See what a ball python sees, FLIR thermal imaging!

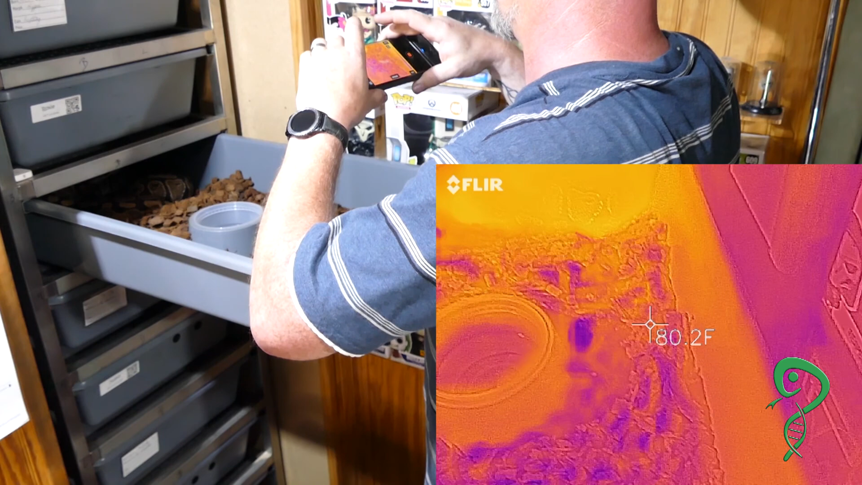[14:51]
On screen: spot 80.2°F
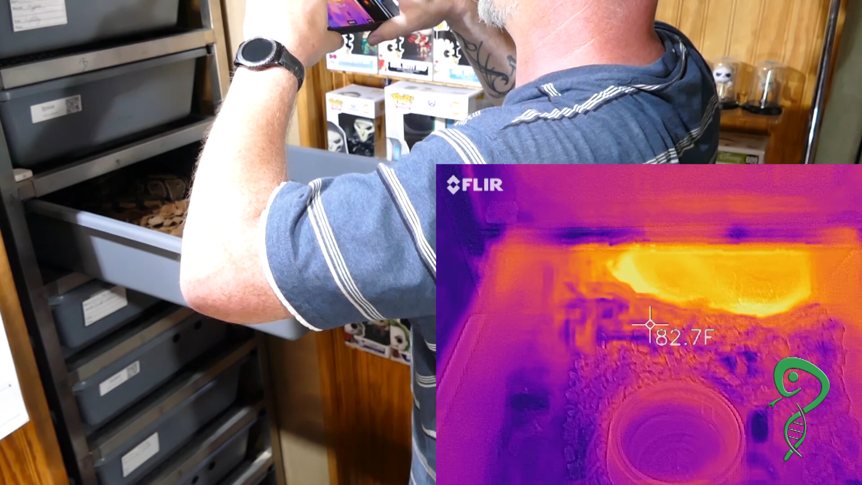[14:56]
On screen: spot 82.7°F
70 89 And her Let's see Get some of that In there